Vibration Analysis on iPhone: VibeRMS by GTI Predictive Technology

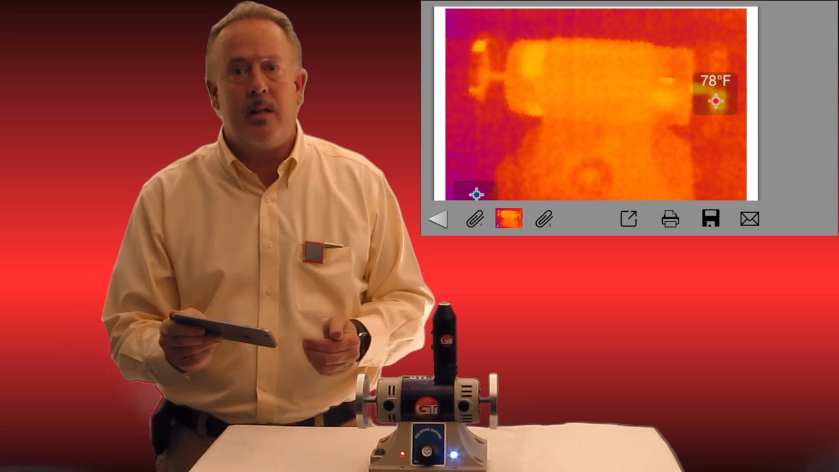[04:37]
I can post to this report and simply email it out.
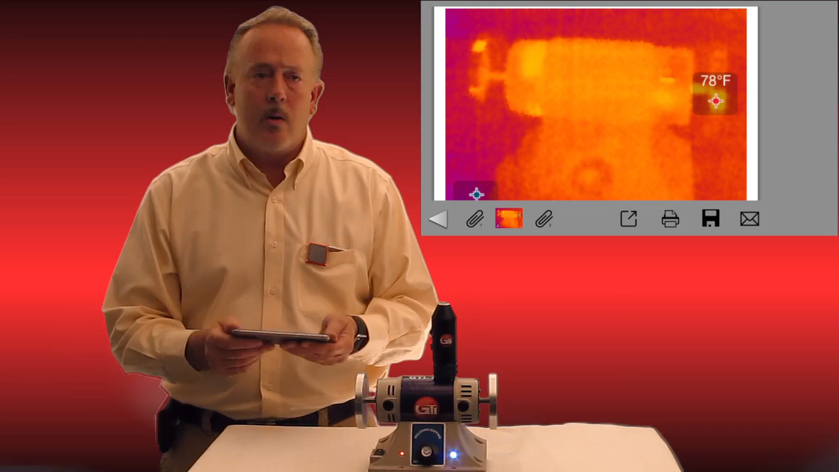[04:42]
So again, folks, nothing can be simpler. This is a real compliment to our full vibration analysis package.